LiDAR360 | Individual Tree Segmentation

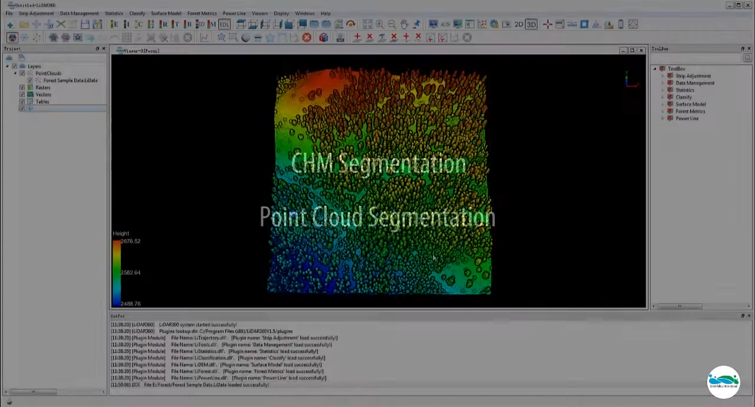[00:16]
As an overview, to perform the CHM-based tree segmentation,
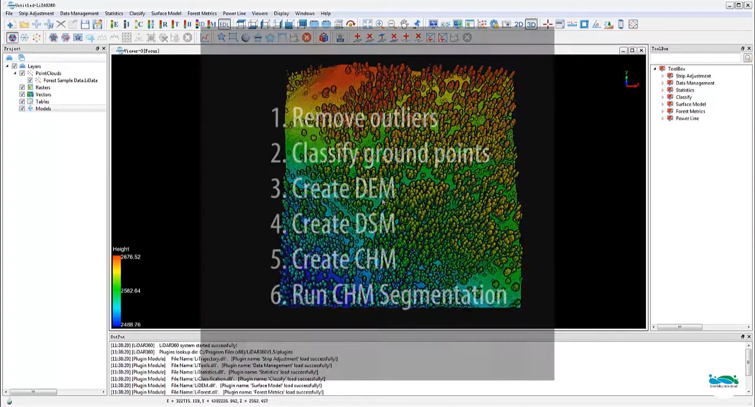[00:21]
we'll first need to remove the outliers, then we'll have to classify the ground points, and then we'll generate the DEM, DSM, then CHM,
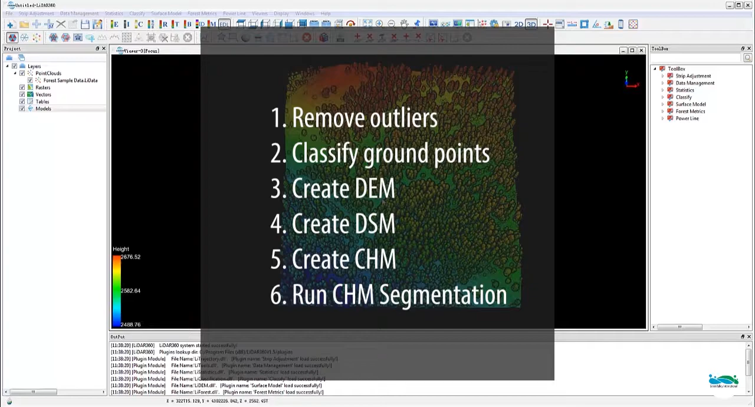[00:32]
and finally to run the actual CHM segmentation. First, outliers removal. The tool can be found through the toolbox window on the right or through the menu bar on the top. It's under data management and then point cloud tools. Set the desired parameters. First, give it a good name and choose the output file location, and then just hit OK to run the tool.
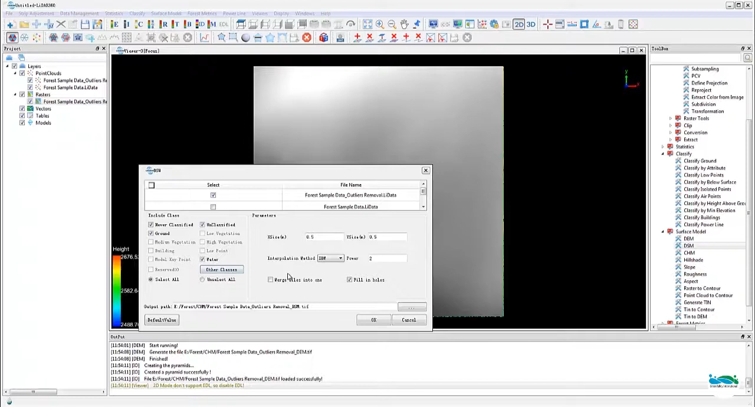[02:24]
two sets, and in this dialog, make sure you select all the classes necessary to be included for surface model generation, and also make sure the raster cell size matches the same size you used for the DEM.
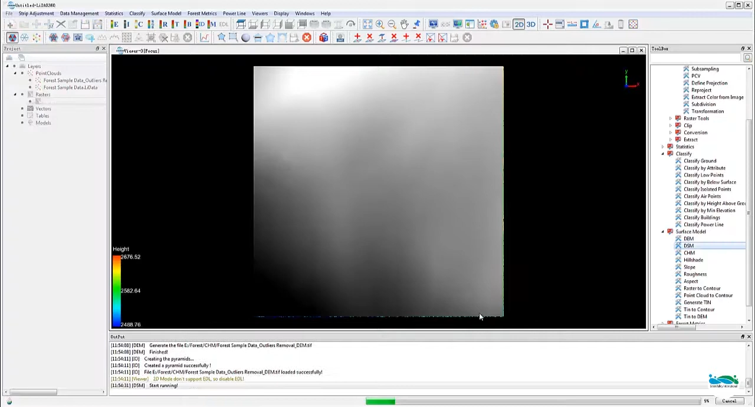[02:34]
Once we have both the DSM and the DEM,
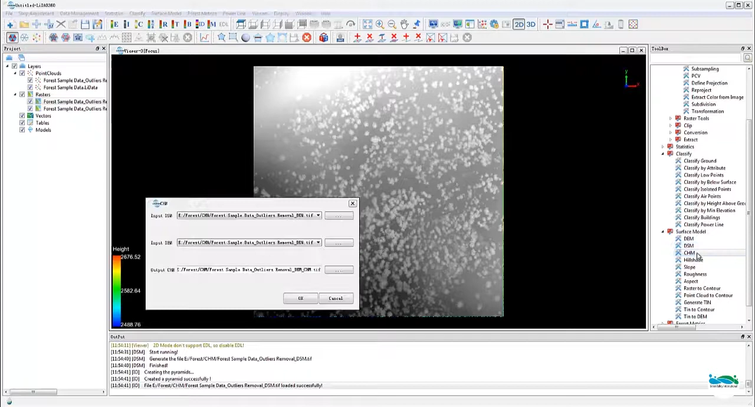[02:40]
creating the CHM is pretty straightforward using the tool.
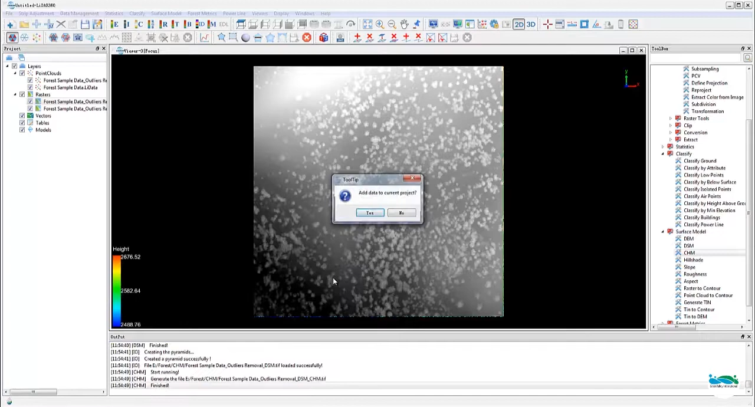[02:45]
Now we are ready for the segmentation. Launch the tool from the tool box under forest, matrix, segmentation, and CHM segmentation. And set the threshold height for the trees, and there's a few other parameters. You can refer to the user's manual for details.
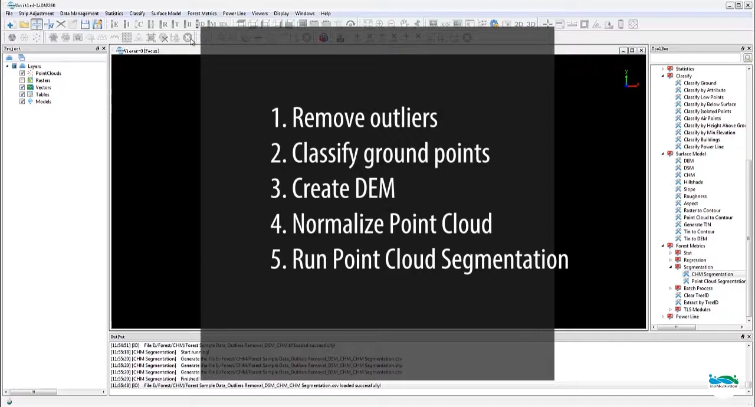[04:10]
The steps include remove outliers, classify ground points, create DEM,
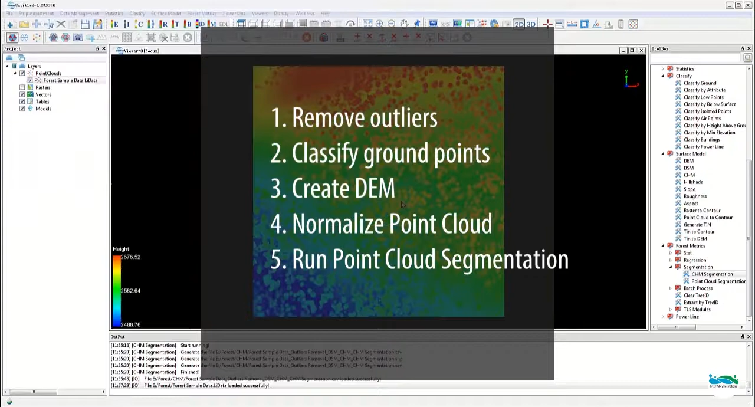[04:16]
normalize the point cloud, and finally run point cloud segmentation.
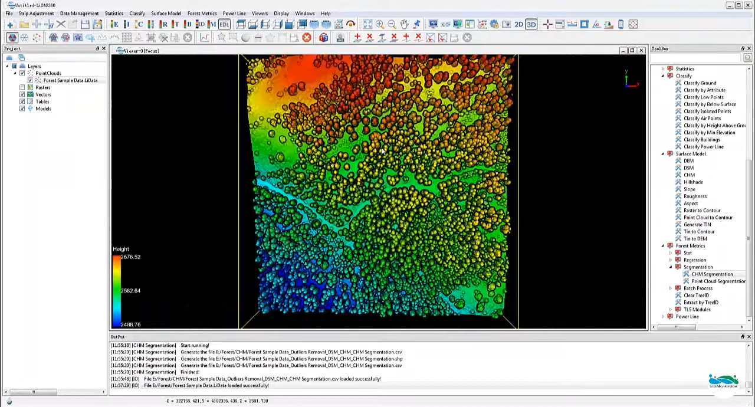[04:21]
The first three steps are actually the same as the CHM-based method we just talked about. Once we have the DEM, we'll launch the point cloud normalization tool from the tool box or from the menu bar. And just make sure you use the correct DEM for the normalization.
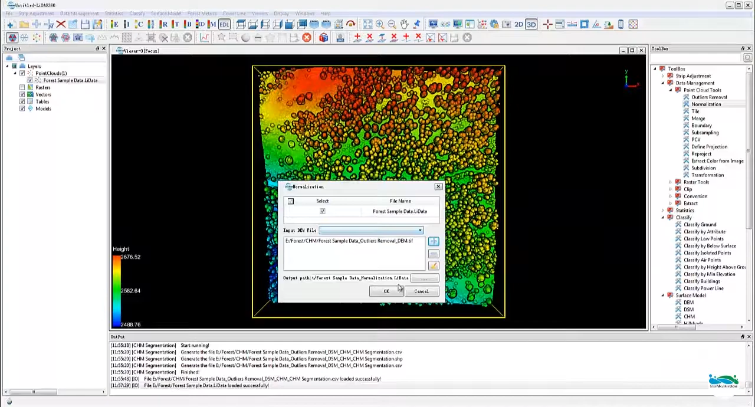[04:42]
Now the data is looking good. Now we are ready to perform the point cloud-based segmentation. Launch the tool from the tool box list or from the menu.
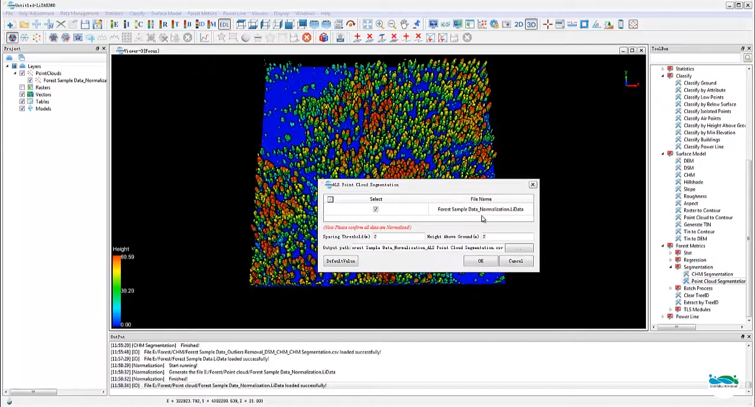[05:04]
Set the proper threshold values. Set the output, location, and file name. And then just hit OK to run.
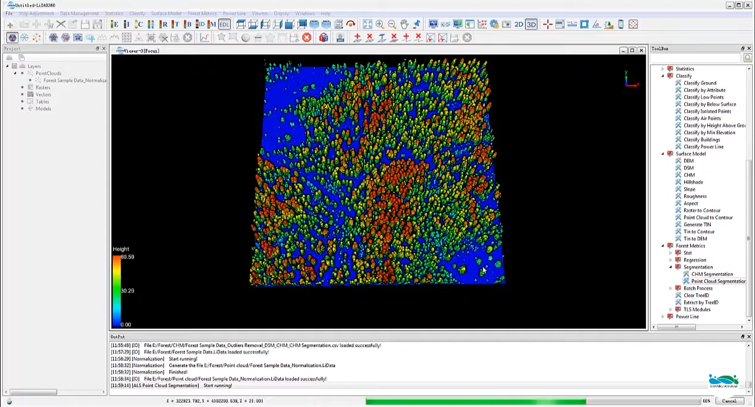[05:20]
Now the point cloud-based method may take a little bit longer than the CHM-based method. And when it's finished, it will also create a CSV file, but the tree ID will be stored in the point cloud itself. Now let's bring the data back into the project viewer.
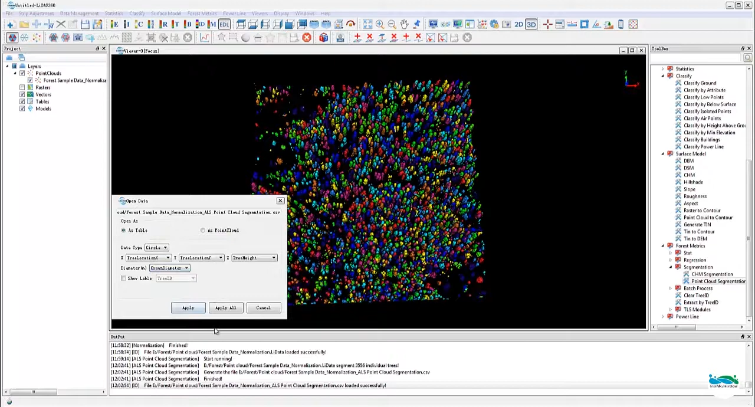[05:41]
Take a look. And that's it.